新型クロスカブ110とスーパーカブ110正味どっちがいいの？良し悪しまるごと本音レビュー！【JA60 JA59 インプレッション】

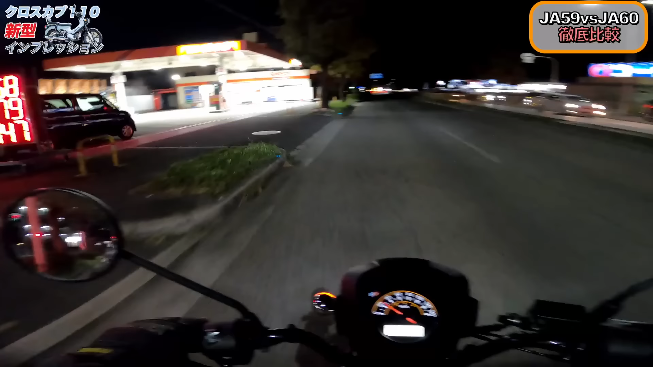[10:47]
うんヘッドライトがね遅れてくるのもちょっと慣れてきました正直甘えるな慣れろクロスカブとJ59